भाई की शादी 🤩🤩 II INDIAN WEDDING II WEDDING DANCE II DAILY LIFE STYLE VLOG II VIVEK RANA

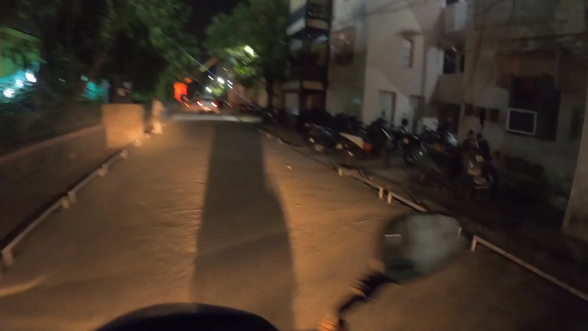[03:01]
तो भाई फाइनली हम पहुंच चुके हैं, ये रहे हैं आगे, शायद ये मैरिज हॉल ये आगे है।
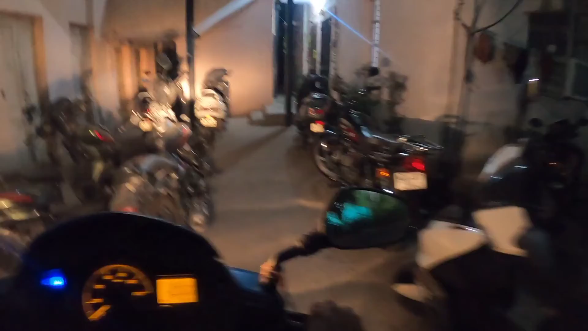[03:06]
तो हम गाड़ी कहाँ खड़ी करें?
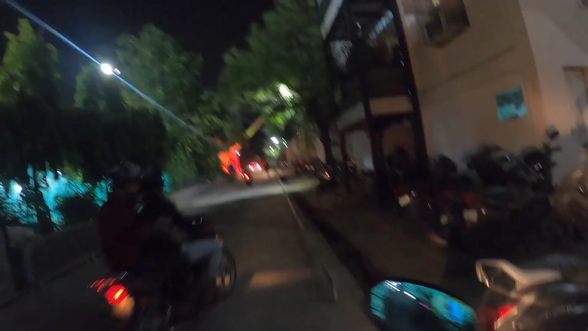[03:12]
हाँ यही है, यही है संदीप की एरी यहाँ पर, बाइक स्कूटी, तो यहीं पर ही पार्क कर देते हैं।
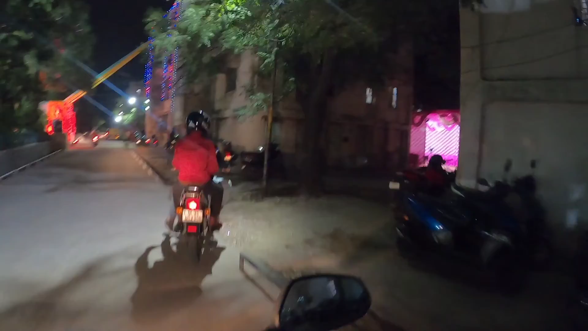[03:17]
यहीं पर कर दो अंदर, ओ इसे यहीं पर ही पार्क कर देते हैं।